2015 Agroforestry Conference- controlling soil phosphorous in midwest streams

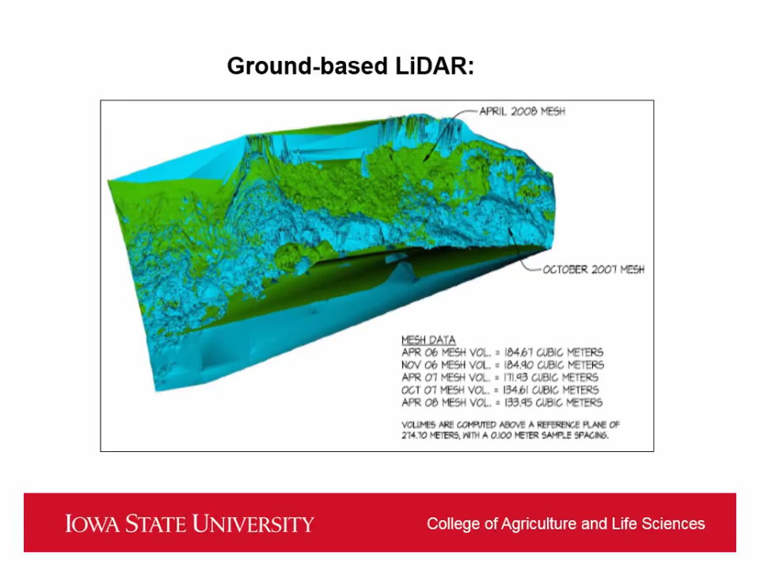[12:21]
lighter on the other hand is very expensive but it is not time-consuming and it's very very accurate so this is really neat I'm really excited we're getting involved with this another thing